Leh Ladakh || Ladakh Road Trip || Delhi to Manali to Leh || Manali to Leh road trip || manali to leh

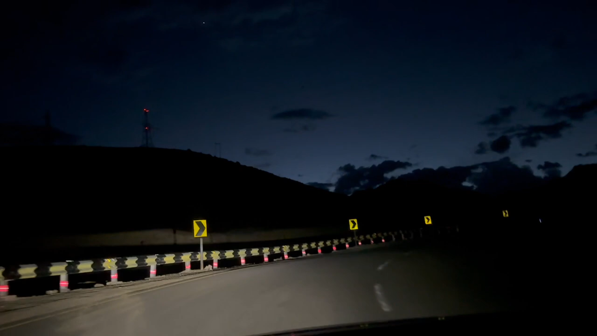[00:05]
8:30 बज चुके हैं और अभी भी यहाँ लेह लद्दाख में अंधेरा नहीं हुआ।